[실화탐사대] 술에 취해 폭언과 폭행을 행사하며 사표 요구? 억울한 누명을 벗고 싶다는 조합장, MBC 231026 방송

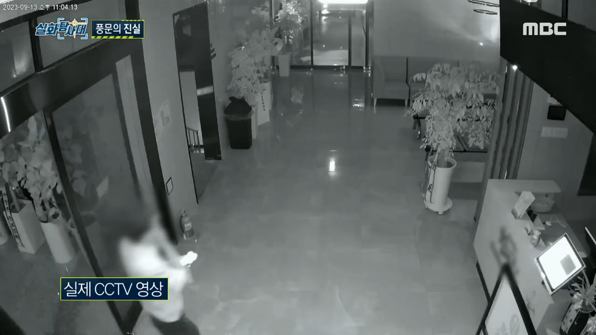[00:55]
정용 씨는 술에 취한 조합장의 요구에 따라 화장실에 불을 켜러 갔습니다. 그런데 이제 너 폭언을 하시면서 아이씨X 네가 불 안 켜준다고 했잖아.
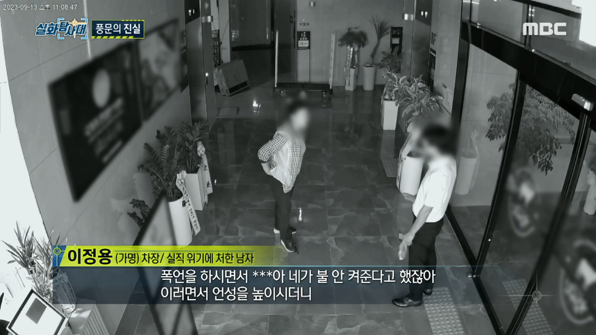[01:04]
이러면서 계속 언성을 높이시더니 신발을 벗어서 저를 때리기 시작했죠. 그 이유는 잘 모르겠어요. 이런 얘기 맞게는 안 들렸고.
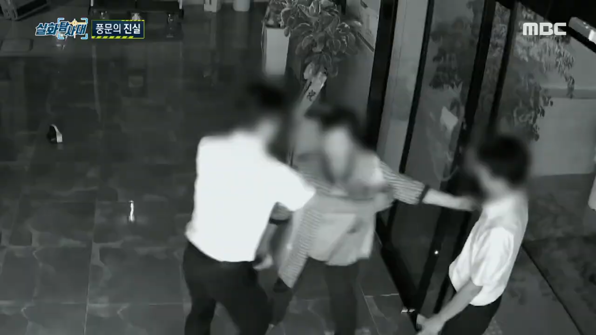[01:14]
분이 풀리지 않는지 말리던 직원에게까지 위력을 행사합니다. 아이고야.